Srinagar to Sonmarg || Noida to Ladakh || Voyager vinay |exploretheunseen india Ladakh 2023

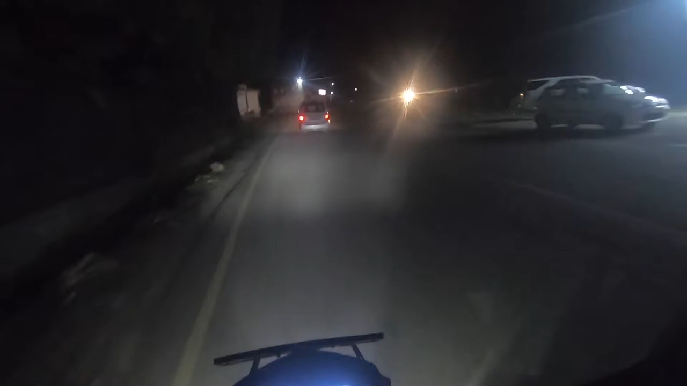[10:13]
मैं आगे होगे तो मैं अब वहां के लिए निकलना हूं अप्रक 26 किलो मीटर मुझे और चलाना है सोन मर्क यहां से
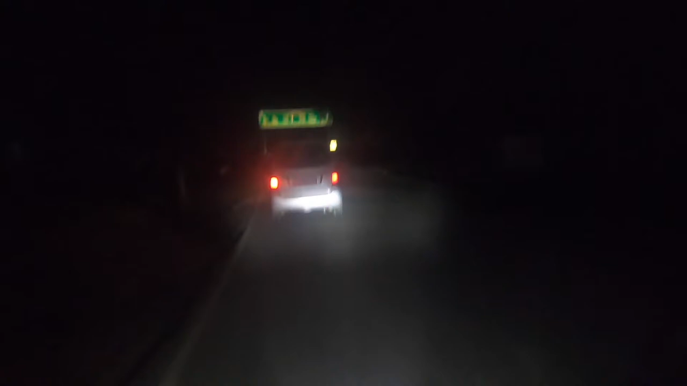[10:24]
दिखा रहा है कितना 34 किलो मीटर होके उसके बाद वो मिलते हैं फिर हम लोग आगे जाएंगे अभी मैं सोलो राइड करता हूं जरा 30 किलो मीटर की थोड़ा सा अंसेफ
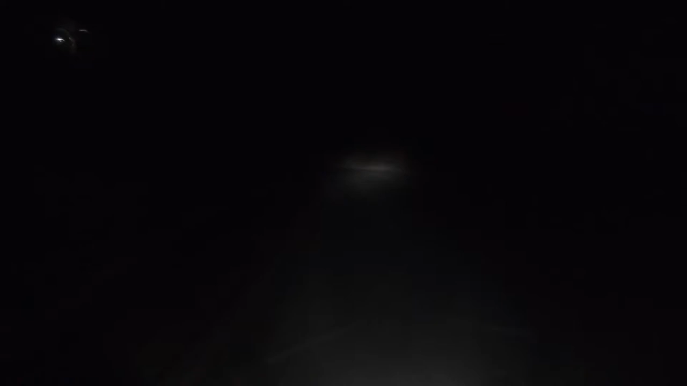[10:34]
रहता है रात में सोलो राइड करना वट क्या रहता है हर चीज का अलग एक्सपिरियेंस होता है हर चीज का अलग मज़ा होता है सोन मर्क यहां से भी बचा हुआ है 20 किलो मीटर और रोड ठीक ठाक है कोई दिक्कत नहीं है बस सोड़ा सा जिग-जग फॉम में